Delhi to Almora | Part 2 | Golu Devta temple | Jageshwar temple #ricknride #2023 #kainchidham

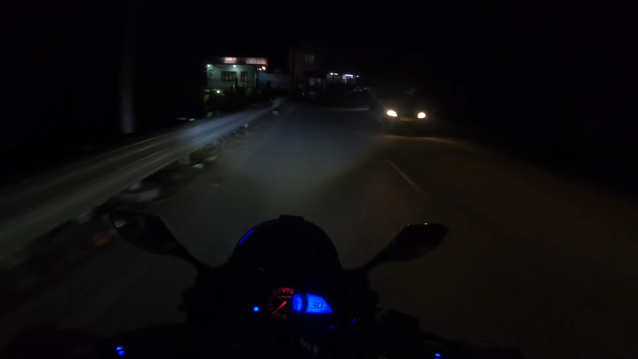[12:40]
अल्मोड़ा ही अच्छा डिसीजन लिया हमने कि रात को हम अल्मोड़ा निकल गए थे 45 किलोमीटर जो हमने रात में राइड करी है, वही बेहतर हो वही सही साबित होगा आज के लिए। चलिए और
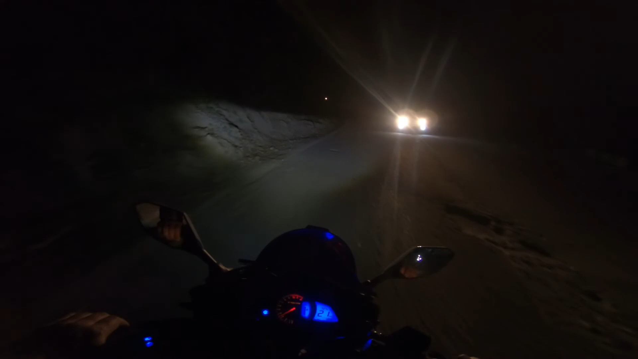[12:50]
रोड तो ये वही चलेगा अभी, मतलब ठीक ठाक रोड चलेगा, गड्ढे वड्ढे जो थे अभी रास्ते में वो नहीं मिलेंगे। ओके तो ठीक है, ओवरऑल गुड, सब कुछ सही चल रहा है। और मैं सीधा नैनीताल में रूम वगैरह लेते हैं, फिर आपको वहीं पे मिलता हूँ।